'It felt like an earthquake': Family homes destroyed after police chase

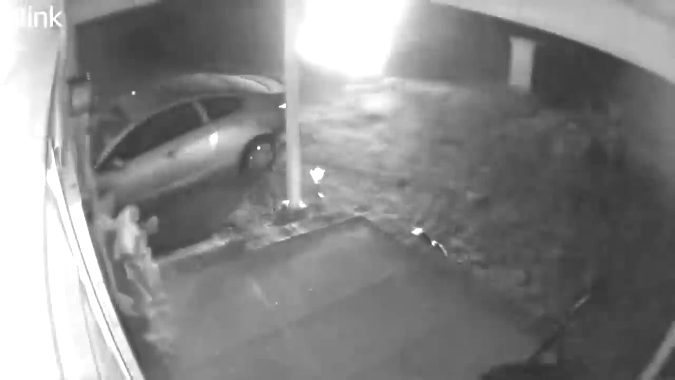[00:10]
Shortly after the car burst into flames, making that home unlivable.
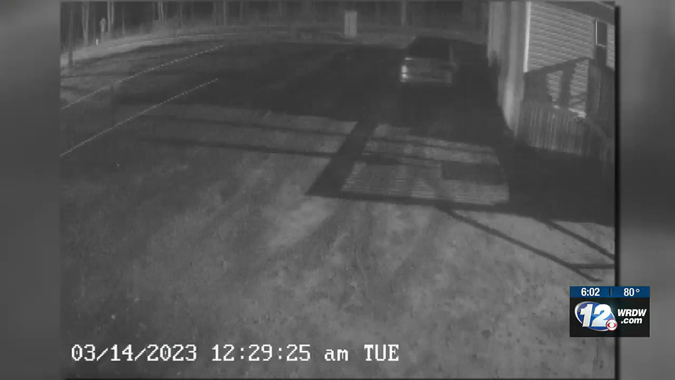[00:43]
In the quiet of the night, it's just like I felt like an earthquake. The eyes of Gwen Thomas's house were rolling.
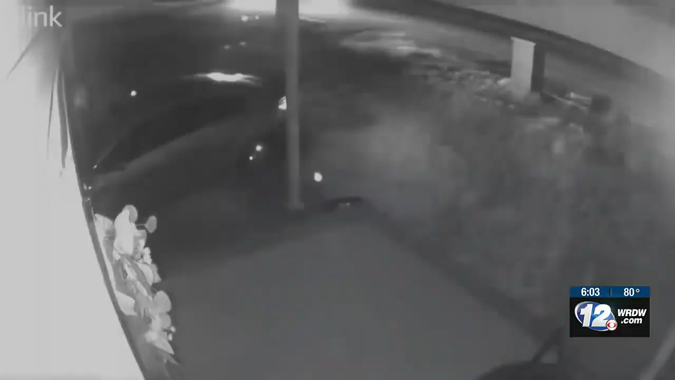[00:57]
As a high speed pursuit ended under Gwen's bedroom. My heart stopped pounding real fast.
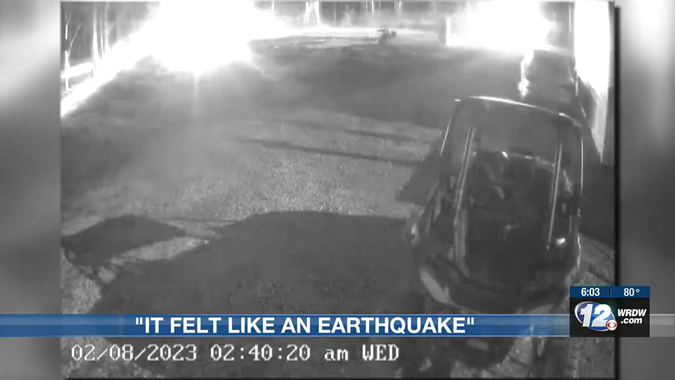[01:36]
It flipped over. It was heading in my house into my direction of my house.